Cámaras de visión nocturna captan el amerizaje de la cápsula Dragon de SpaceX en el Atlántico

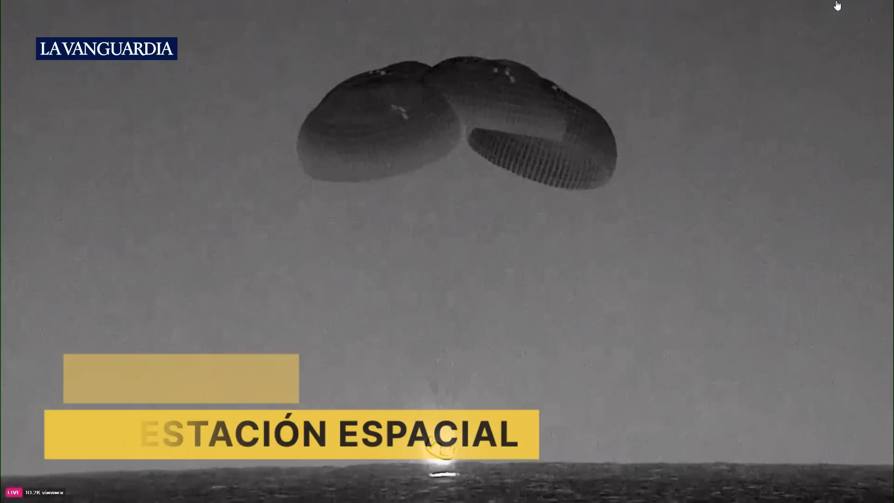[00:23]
dragon endeavor continuing its slow descent there we can see splashdown on screen
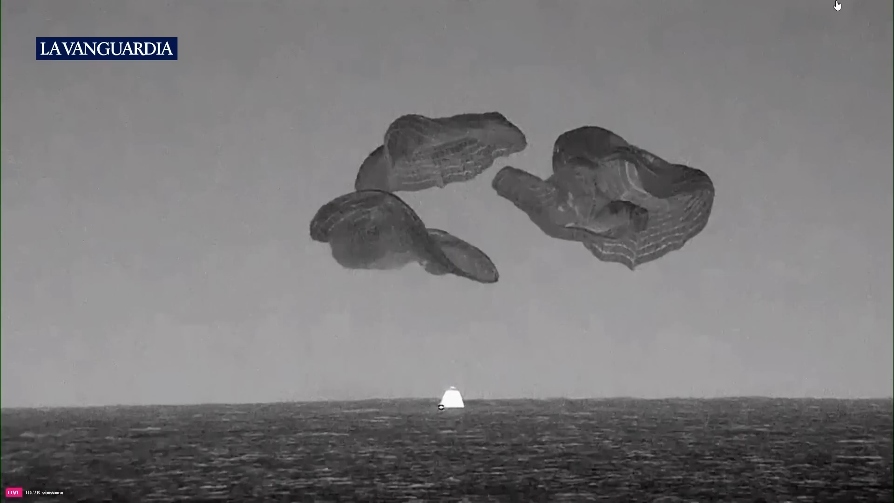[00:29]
those parachutes are then cut and released
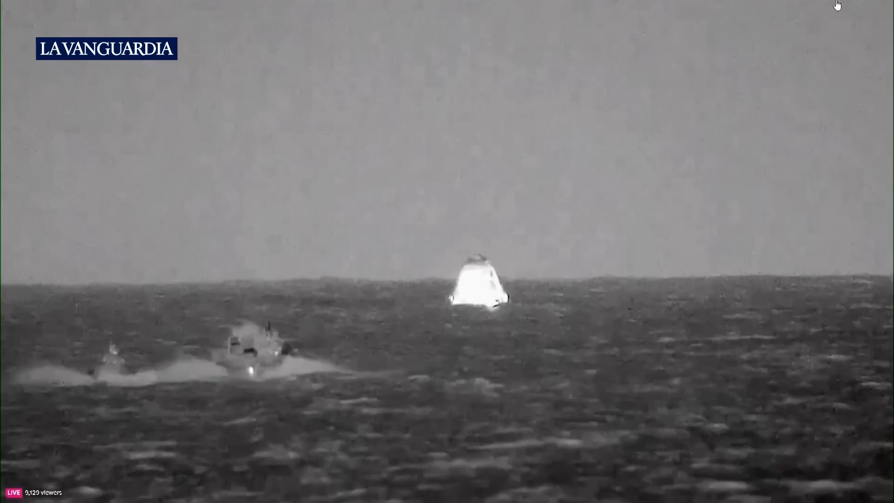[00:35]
and all the support all the way down this has been incredible greatly appreciated i look forward to working with you all again
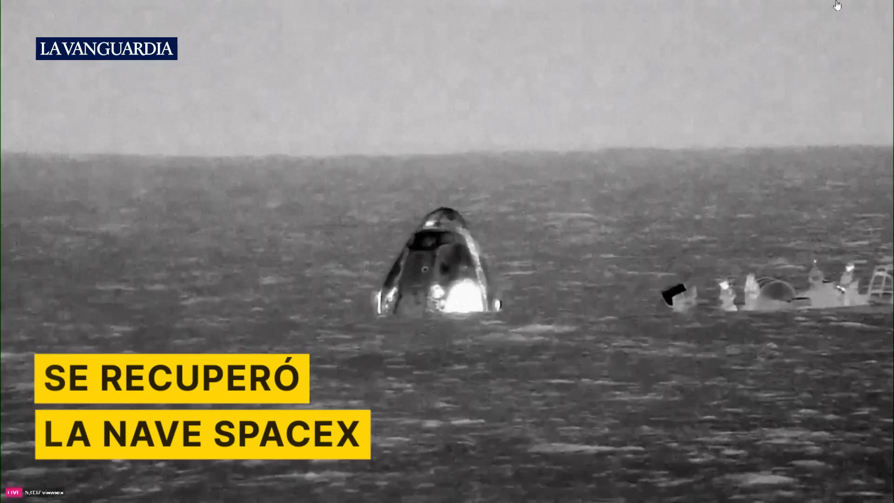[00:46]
about nine mile an hour winds out of the east the waves are considered to be rolling waves so they're not choppy
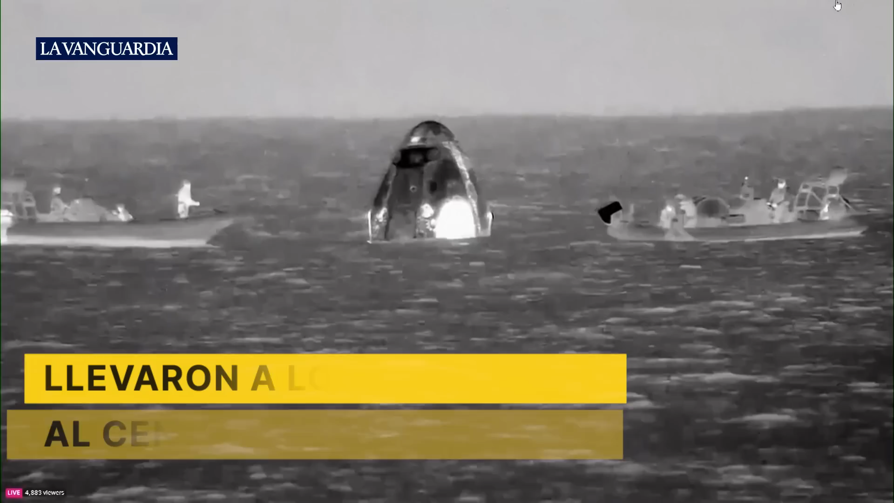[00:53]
but they are pretty big and more spread out rolling waves but weather-wise i think the crew will like what they feel
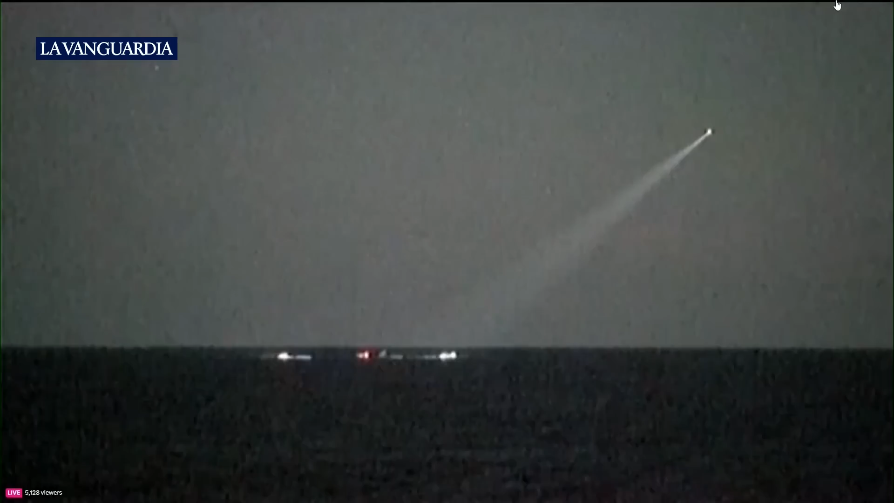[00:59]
very it was absolutely beautiful we were about one and a half nautical miles away from the landing
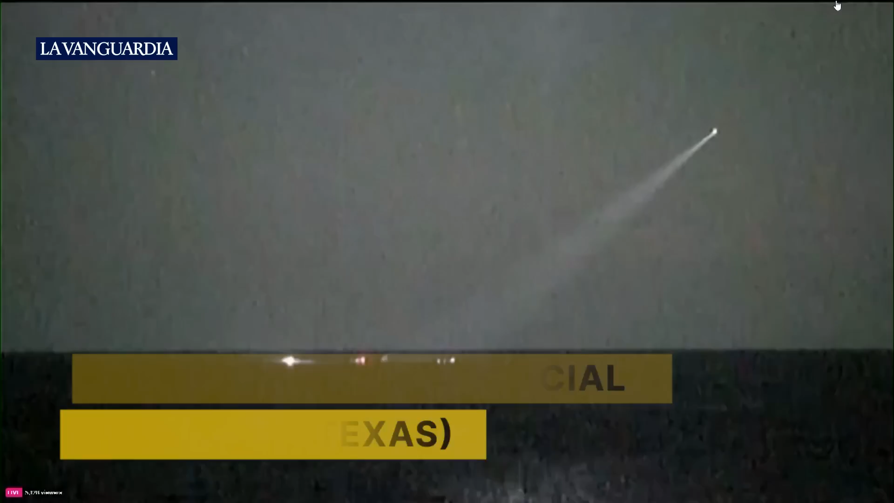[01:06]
zone and we had a great view so those medical teams took the time to get everything situated on the ship and ready
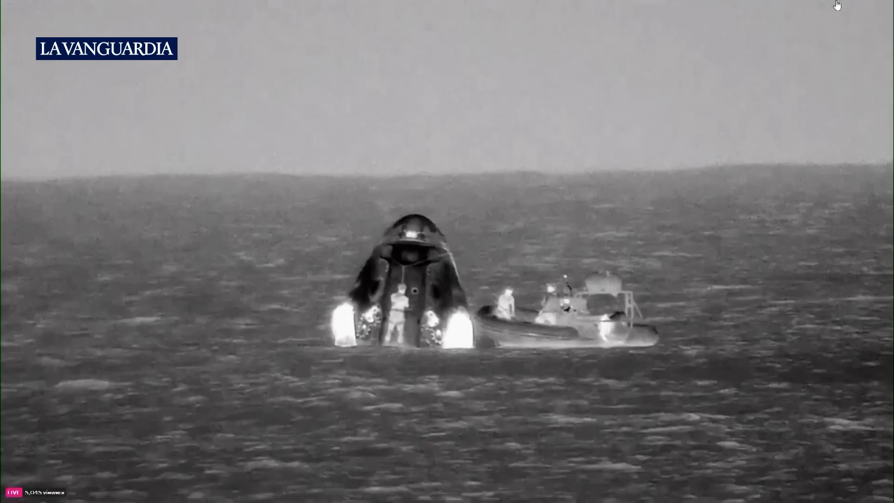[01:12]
to tend to the crew and about two hours before splashdown they deployed the fast boats into the water i was actually on the second
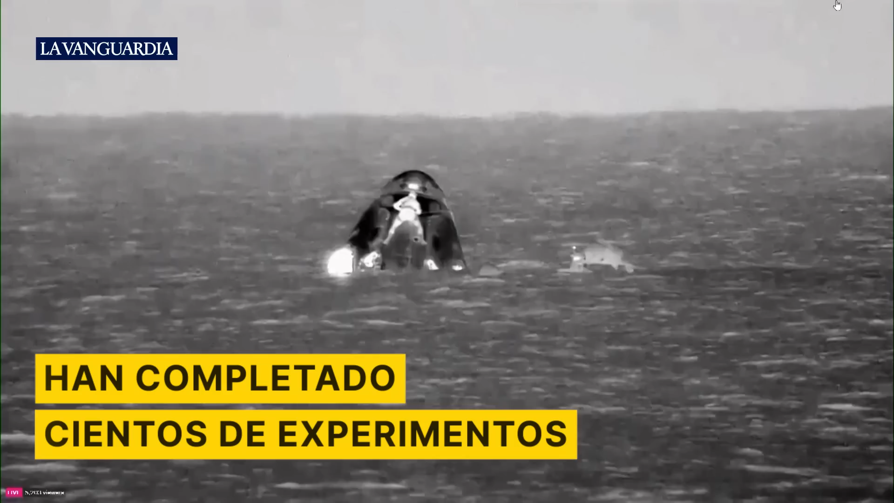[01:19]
helicopter out and we landed on the helicopter pad on top of the vessel about an hour before splashdown